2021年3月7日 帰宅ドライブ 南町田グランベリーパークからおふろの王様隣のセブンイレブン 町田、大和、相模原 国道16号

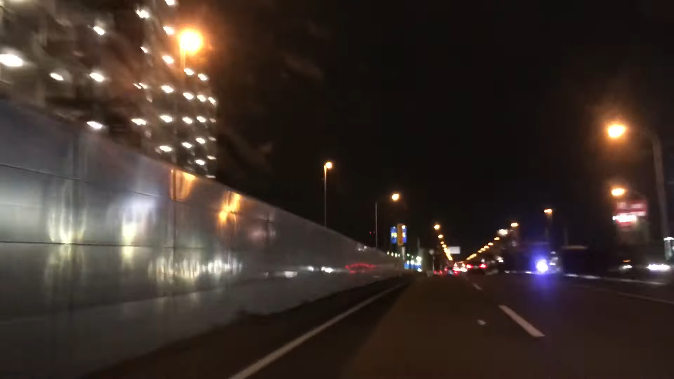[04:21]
車椅子ウォーカーこの道。あ、ここから。ここら辺から。橋を出たら、ちょっと下げても坂見がある。奇妙なところで変わるんだ。橋を出てすぐじゃない。